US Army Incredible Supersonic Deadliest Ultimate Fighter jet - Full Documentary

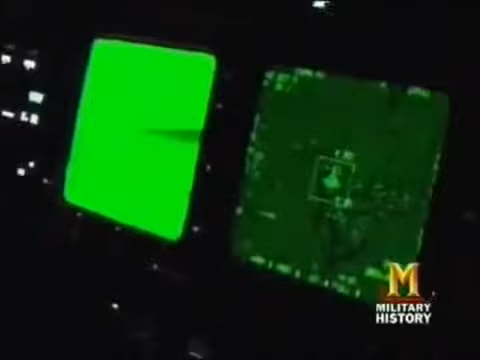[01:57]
Captain John kelk leads the flight of f-15s he's the first to hear the radar warning tone in his headset enemy fighters are targeting his plane
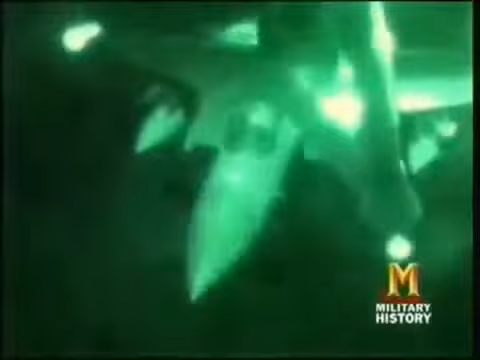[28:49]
Before they can cross, a difficult operation must be completed. One of the scariest things was just air refueling it was very dark, moonless night.
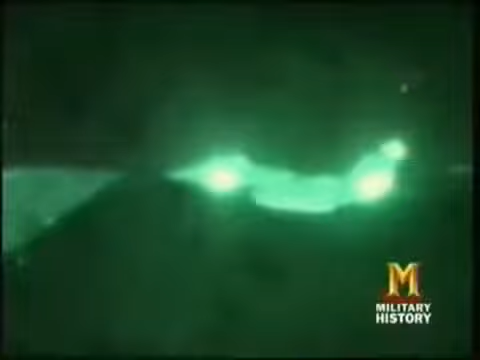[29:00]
And there were a couple people had close calls with just potential mid-airs with the tanker and each other as we were doing this. Careful flying saves the mission from near disaster. But the Eagles still have 200 miles to go before reaching the scud sites.